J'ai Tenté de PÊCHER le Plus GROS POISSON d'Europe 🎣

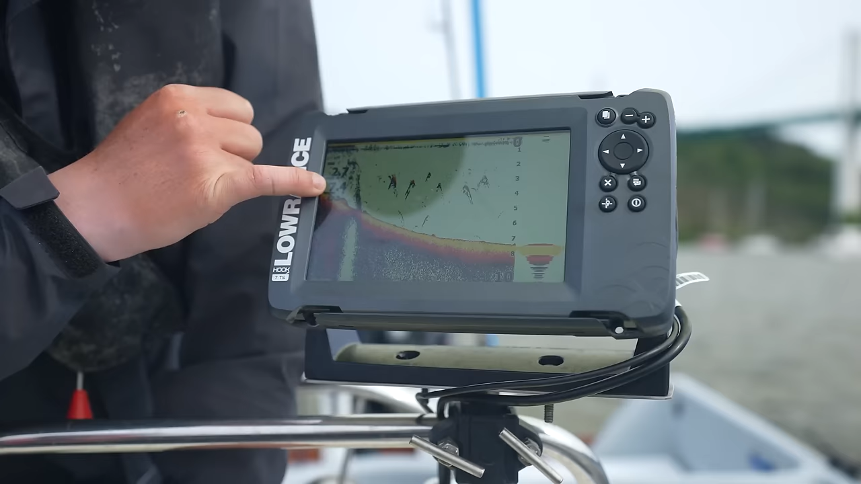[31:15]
The depth here is 7.5 meters.
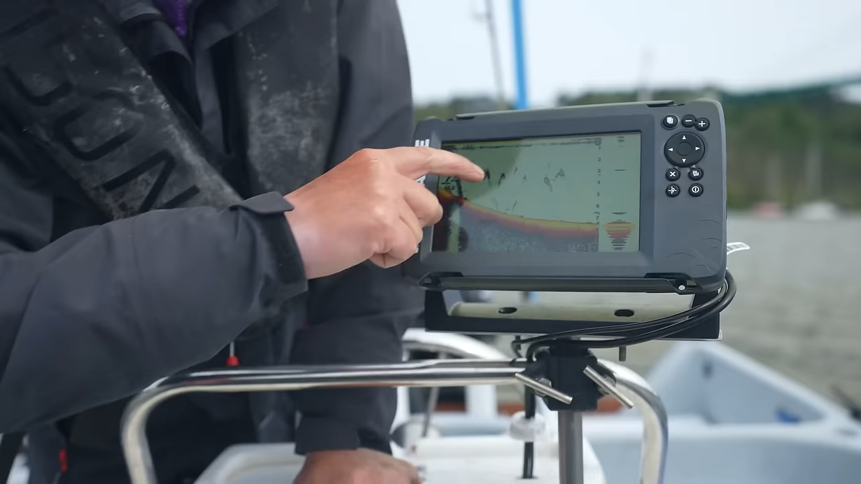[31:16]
What you see in the middle are fish.
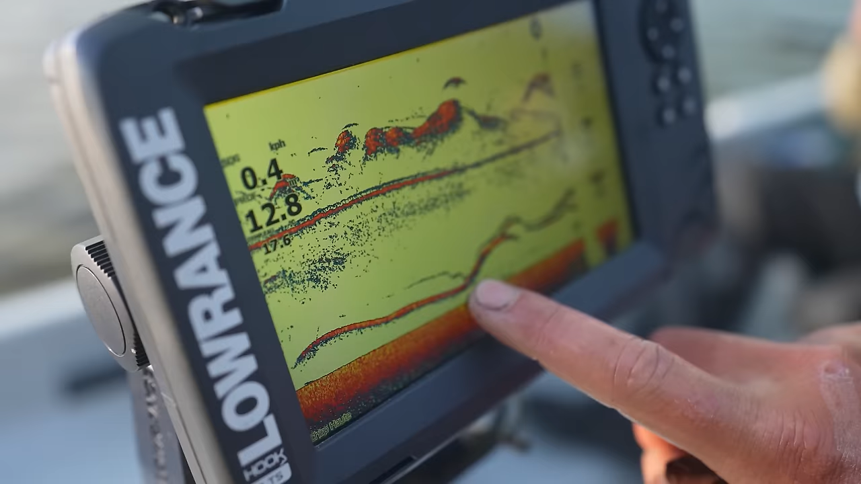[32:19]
On screen: speed 0.4 km/h
Sometimes it's blue and then it turns red. The more red or yellow it becomes, the better it is.
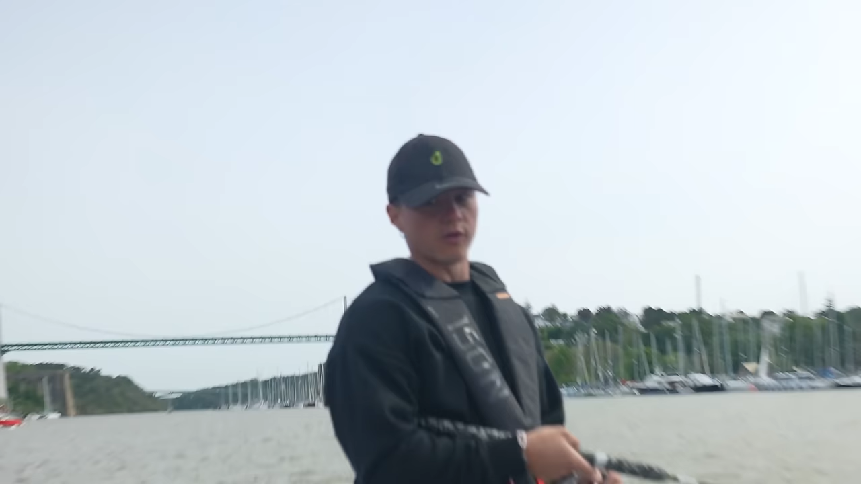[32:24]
It's so interesting to be able to see what's going on. Bring it up. Reel, reel. Faster, faster. Okay, I see it. I saw something. You're too high. Go down.
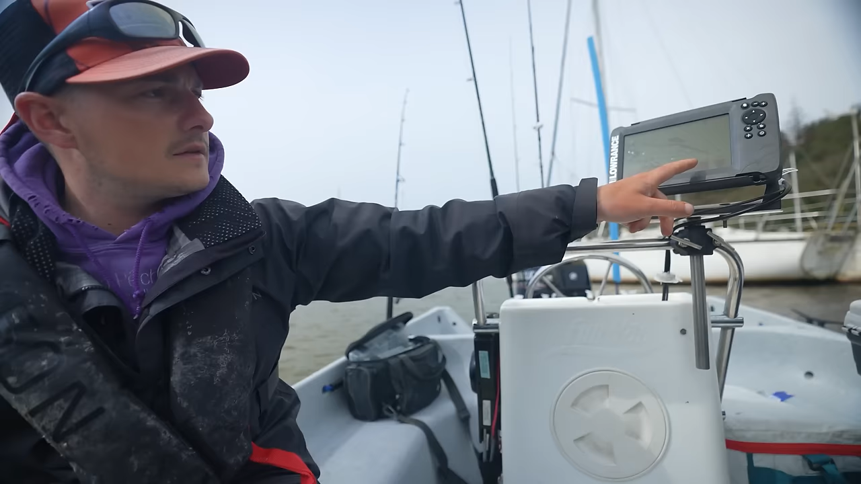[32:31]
Okay, don't move. Okay. It's a catfish. It's definitely okay.
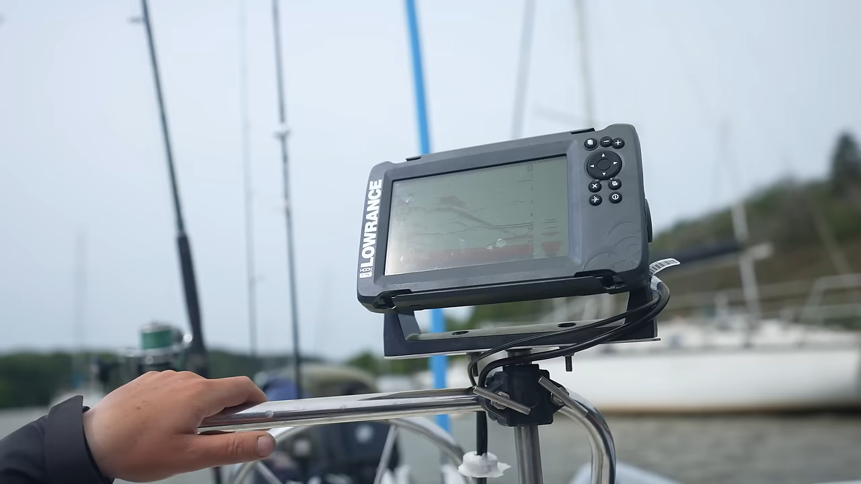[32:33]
a catfish. Oh, it's coming. Go down because it's not high enough. It's gone.
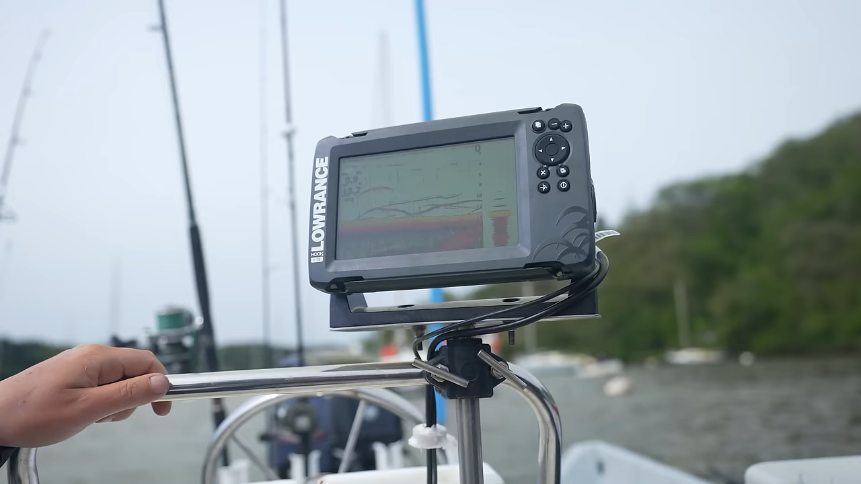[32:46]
There are two fish, buddy. I can do it in one move. Yes, it is. There are two fish. Up, up, up, up. It's coming quickly, down. Quickly.
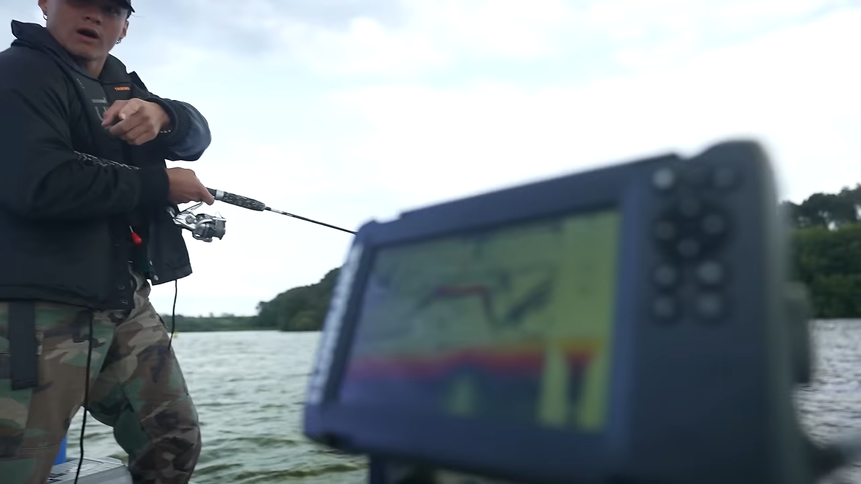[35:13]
I'm there. I'm right on top of it.